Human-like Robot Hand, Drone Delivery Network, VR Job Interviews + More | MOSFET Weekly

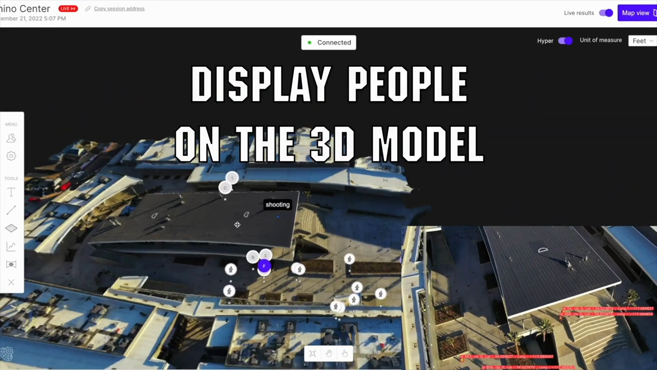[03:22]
The system combines quadcopter live feeds with a vision system that can detect and track people in real time.
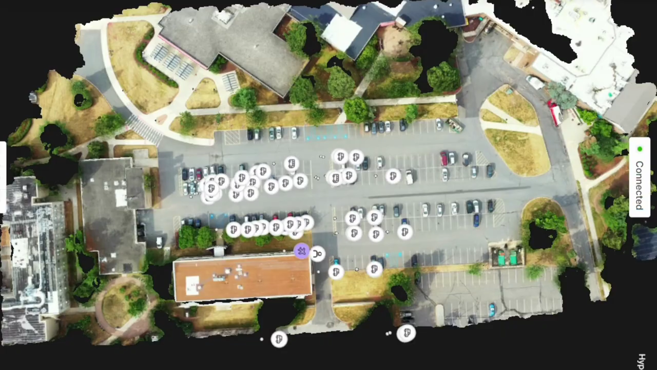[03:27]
In the example shown,
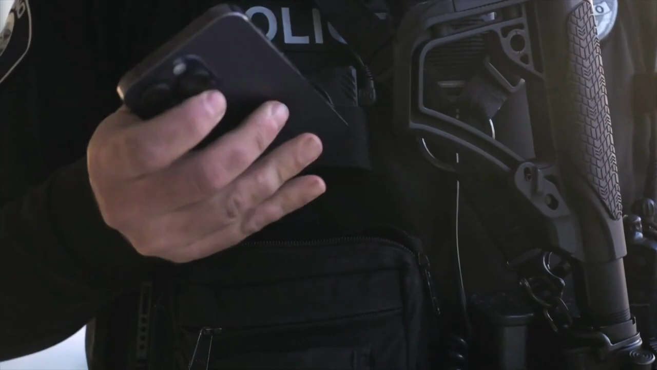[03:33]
they had police-enabled GPS on their phones and the system automatically overlays where they are on the feed.
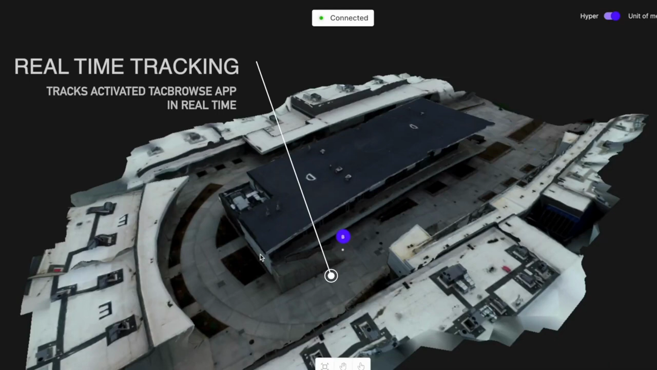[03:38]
This allows command centres and operators to see exactly what's going
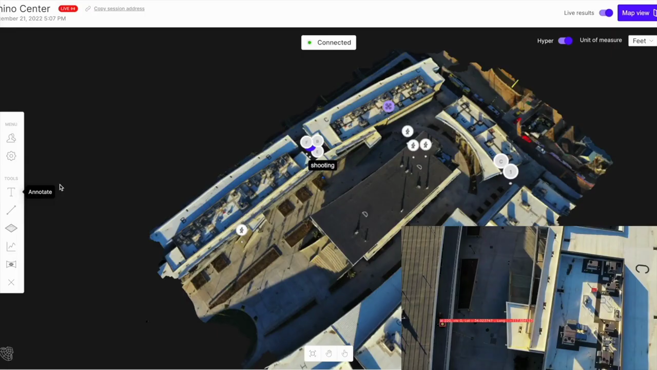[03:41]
on in a particular space highlighting both friendlies and unknowns in a 3D environment.